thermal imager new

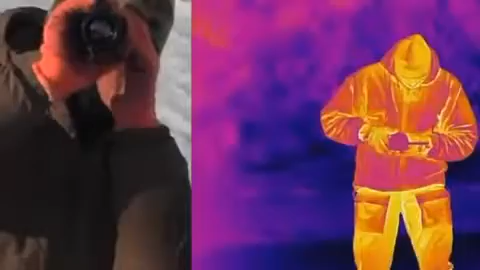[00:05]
Качество картинки отличное даже ночью. Работает до 5 часов под батареей.